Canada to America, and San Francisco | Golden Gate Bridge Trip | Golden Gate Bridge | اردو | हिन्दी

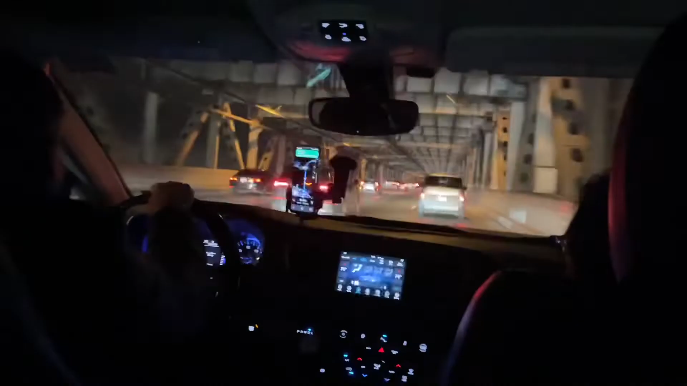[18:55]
तो व्यूवर्स अब हम लोग जो है घर की तरफ जा रहे हैं। ये बे ब्रिज शुरू हो चुका है